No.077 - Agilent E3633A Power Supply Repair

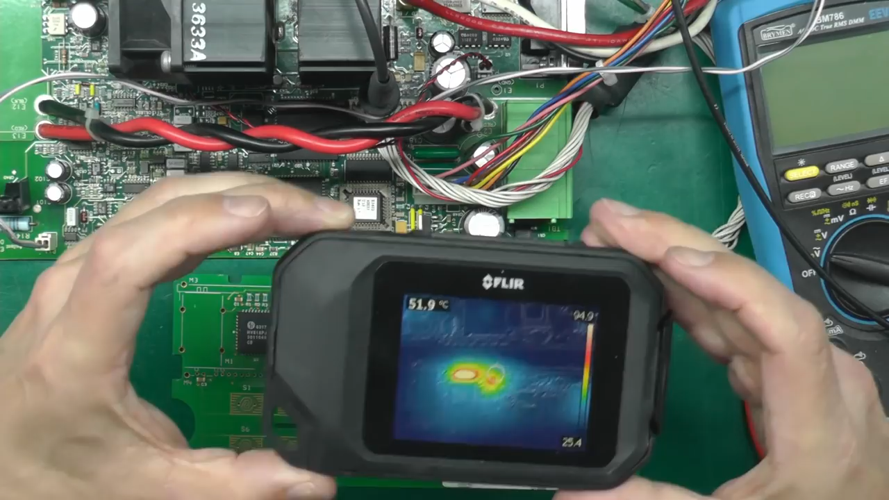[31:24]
On screen: spot 51.9°C
we just look down onto the board you can see u7 there that's a microcontroller and along here we've got a 5 volt regulator and four resistors and they are
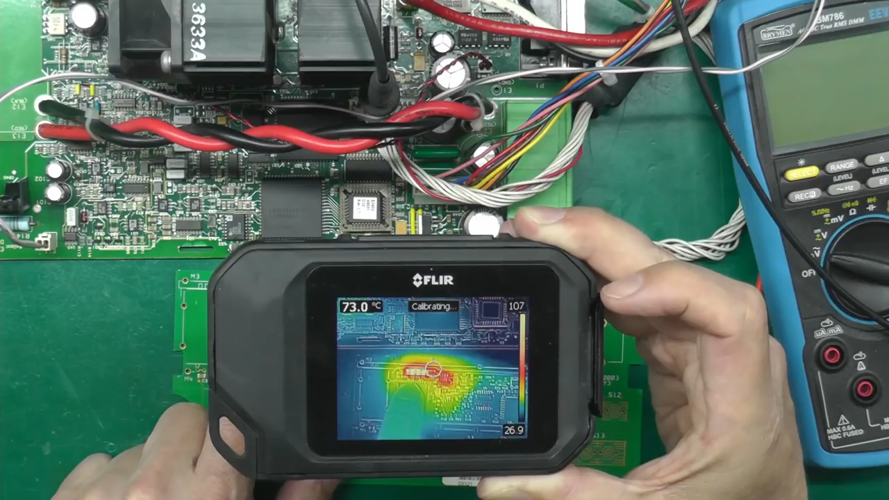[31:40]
On screen: spot 73.0°C
hot hot hot to touch so let's take a look at the schematic